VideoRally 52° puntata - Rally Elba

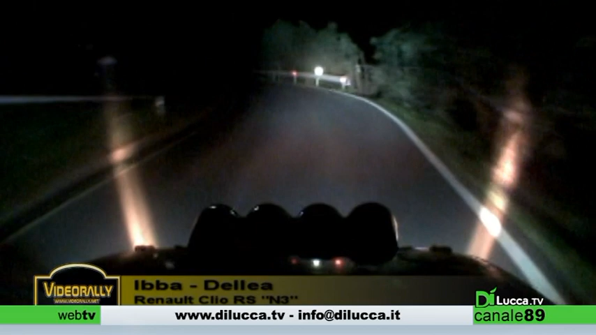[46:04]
Super sinistra 4, super destra 3, questo è un 3, in sinistra 4, in destra 4, in sinistra 4 di nuovo, in attento destra 3 gira poco, in sinistra 3 apre, 200 a vista, vai, falla salire, bravo. Super destra 3, apre lunga al cartello, 3, apre lunga, sinistra 3, gira, 3, gira,